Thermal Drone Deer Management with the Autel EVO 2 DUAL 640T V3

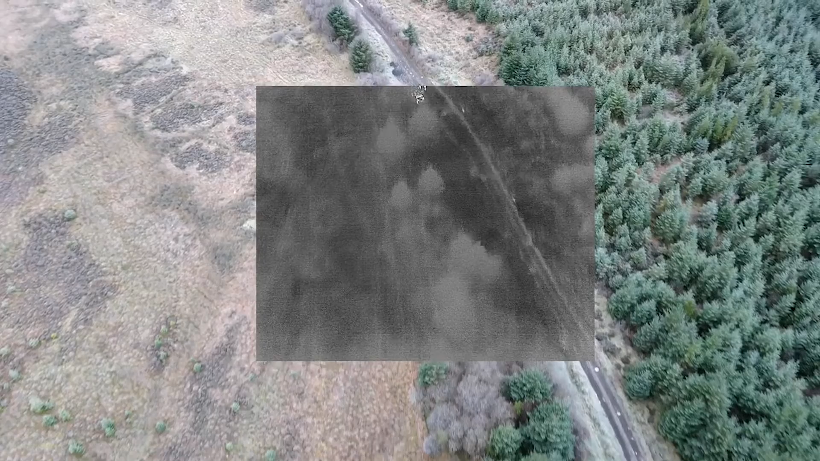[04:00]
with the speaker communicate with them tell them listen we've found you helps on its way don't move whatever the message is and it can all be done within seconds um the price on this particular one is just slightly over 5000 pounds it's the enterprise model as
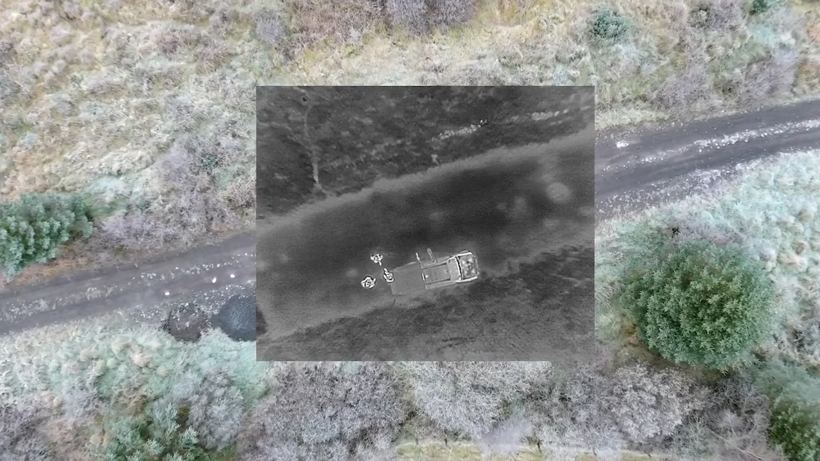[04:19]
i say with the different bits and pieces with it there is a slightly cheaper model that doesn't come with the different attachments but i must admit it's probably one of the easiest
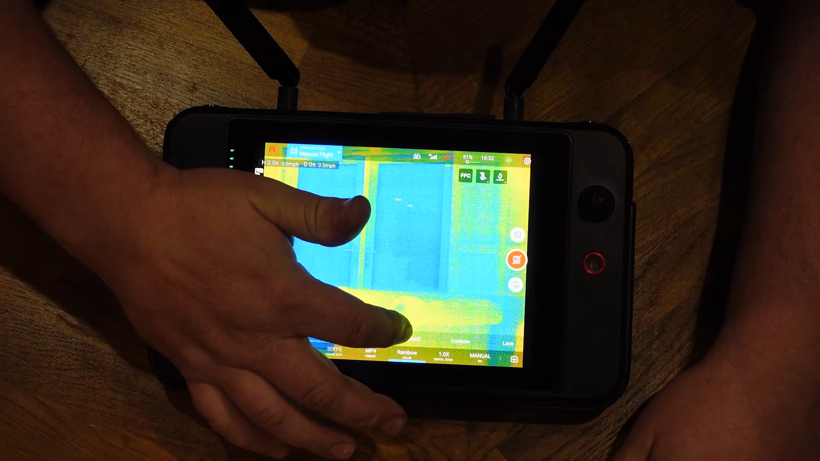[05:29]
there's lots of different uh a lot more color
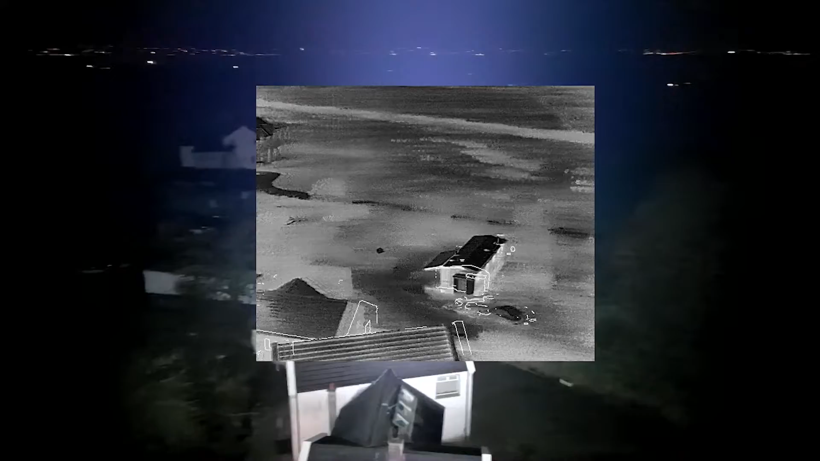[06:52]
that's it combined with the thermal and the actual torch itself you'd have no problems whatsoever on spotting something there in the field
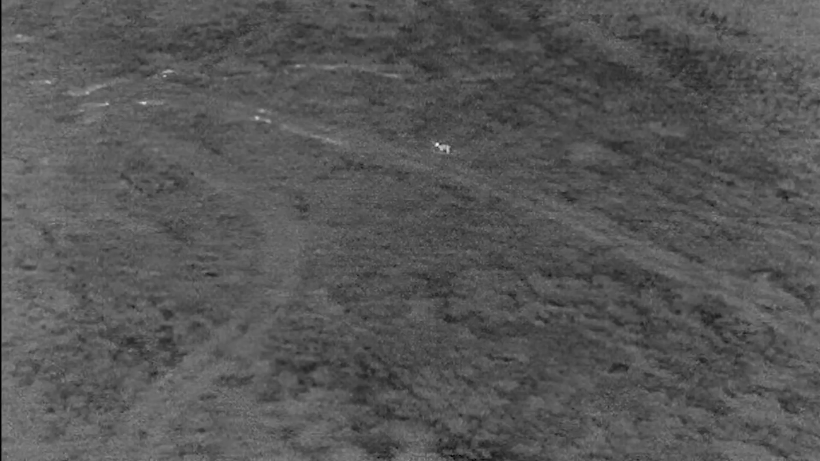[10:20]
again here quick scan over the top anything there that's that's you know there's there's three people there with with the jeep you
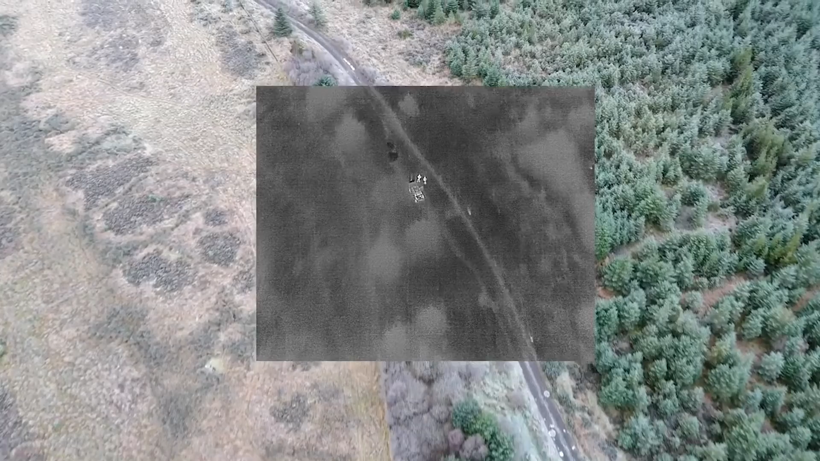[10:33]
know that was quite difficult to see unless you had thermal on the thermal just emphasizes the image straight
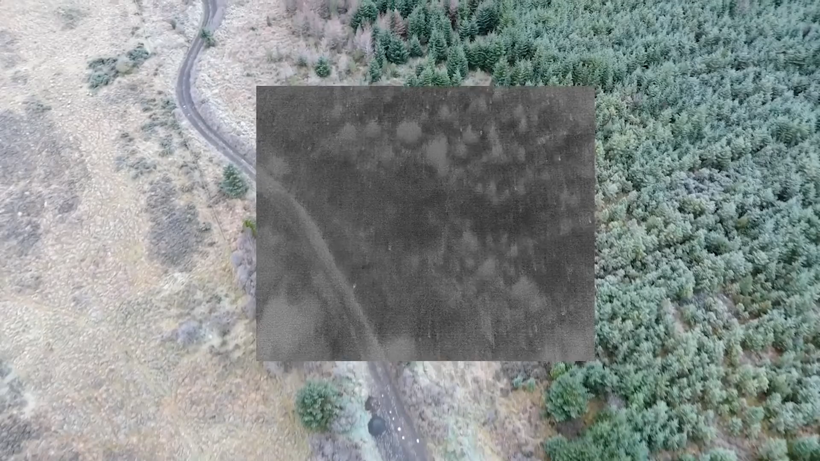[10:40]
away and you've no questions whatsoever you can see exactly what that is i
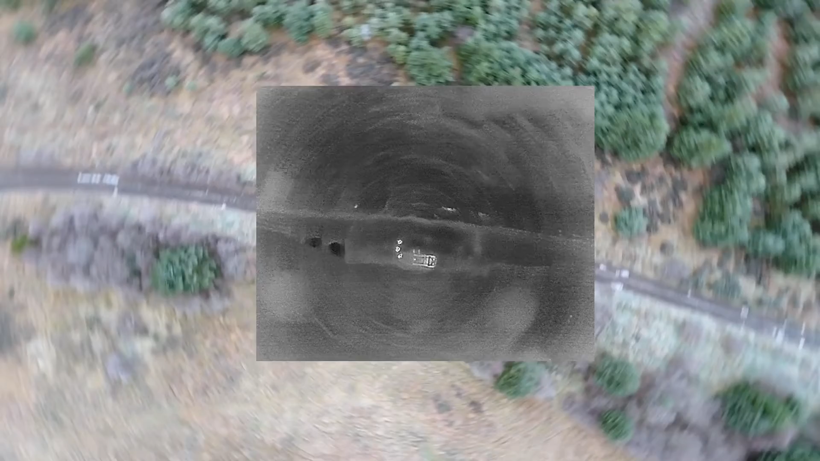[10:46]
really think it's fantastic with this drone the way that you can overlay the thermal image so you're you're still getting the effect of the optical side of it but the enhanced thermal image really
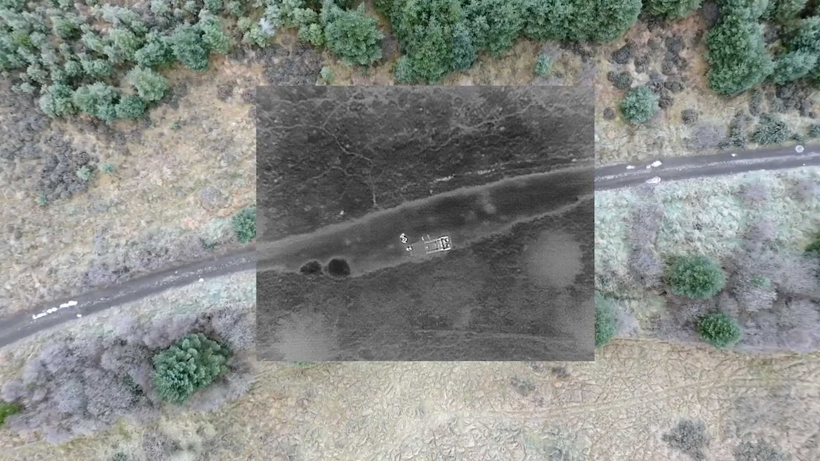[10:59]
draws your eye to something quickly if there's something there whereas if it was all optical you might just miss it again
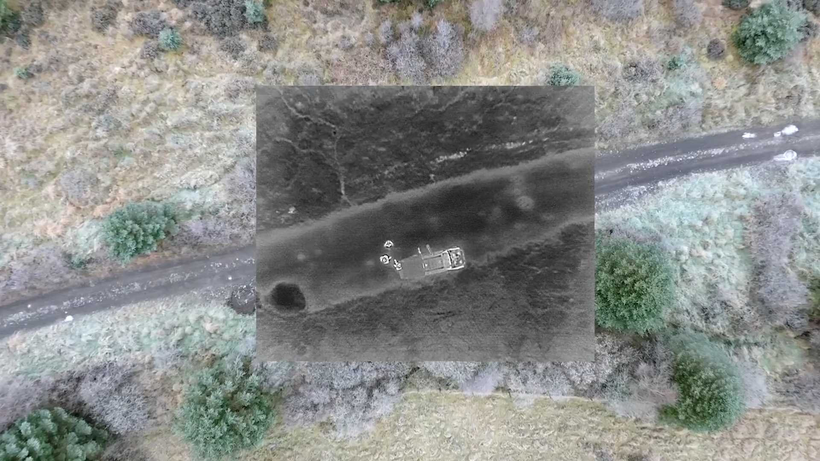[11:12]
search and rescue if that was somebody that was in distress we would have the speaker on there we'd be able to talk to them so there we have a bit of footage there that we've went through you saw a few deer there